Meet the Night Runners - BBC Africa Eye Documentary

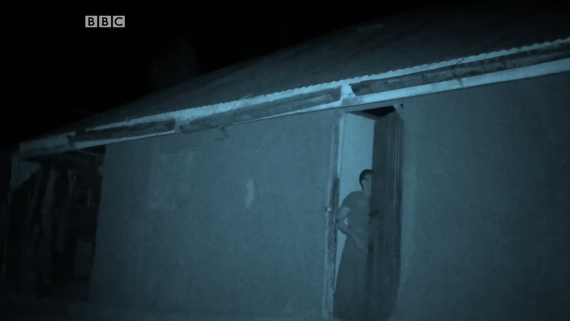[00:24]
But no one really knows who the night runners are. Tonight, we're hoping to catch one on camera for the first time.
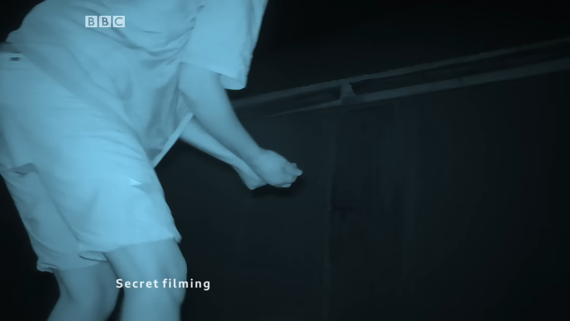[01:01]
We placed a secret camera outside her house to try to catch the night runner in action.
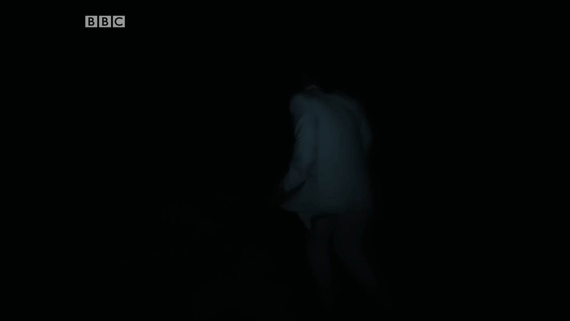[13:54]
She goes to her favorite homestead. Rubs a stick along the roof.
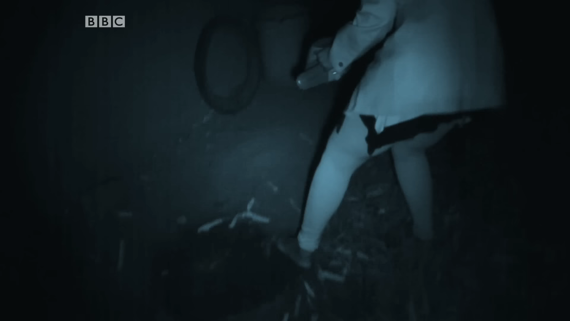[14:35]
Throws stones and clumps of earth.
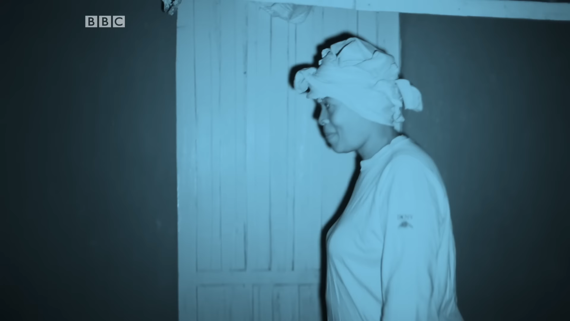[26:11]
She steps out of her hut and her desire slowly intensifies.
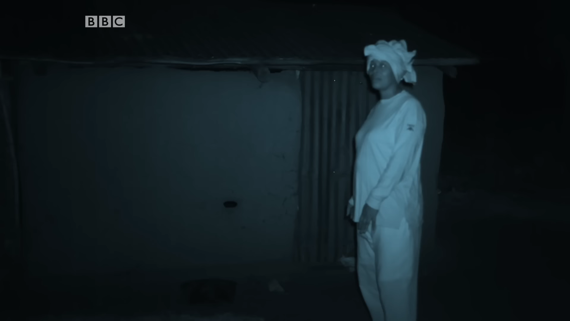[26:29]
She picks up her favorite stick and an empty water bottle.
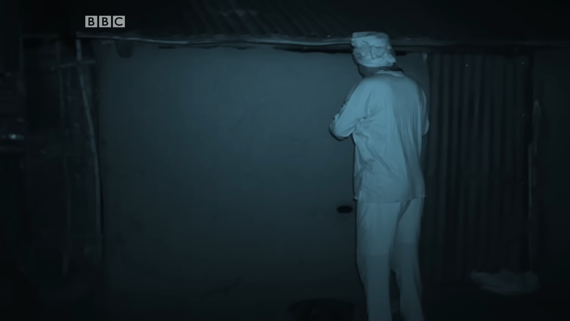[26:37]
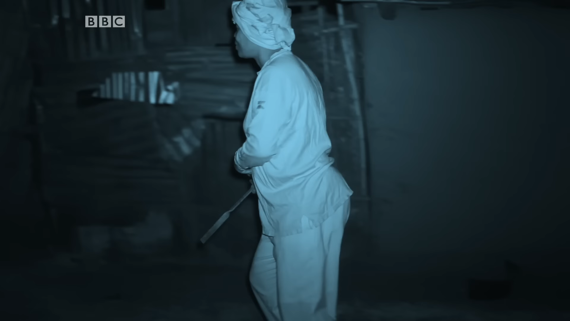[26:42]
Then she begins to run towards neighboring homesteads.
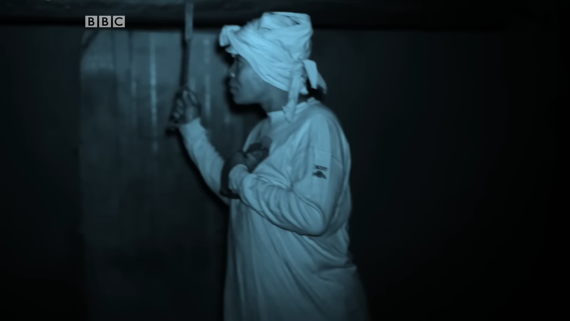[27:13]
She rubs her favorite stick along the roof,
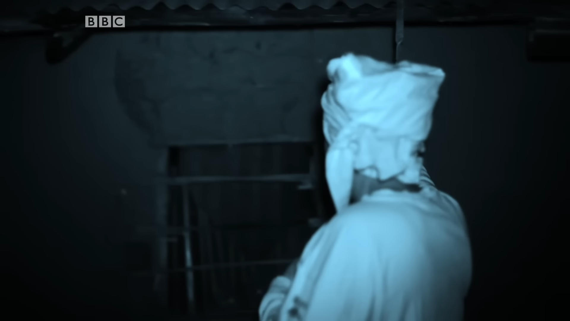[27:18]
a ritualistic warning to her victim before she sprays their house.
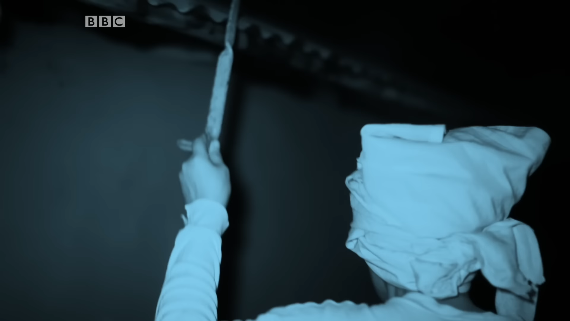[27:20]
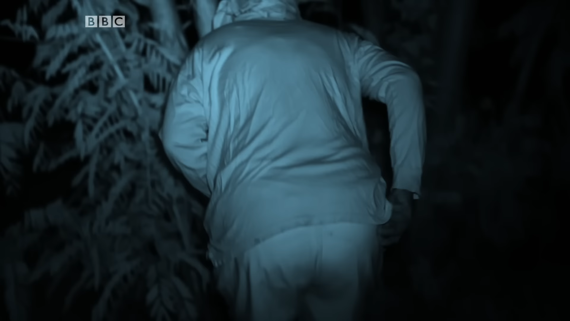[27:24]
She squats down, bottle in hand, to fill it with urine.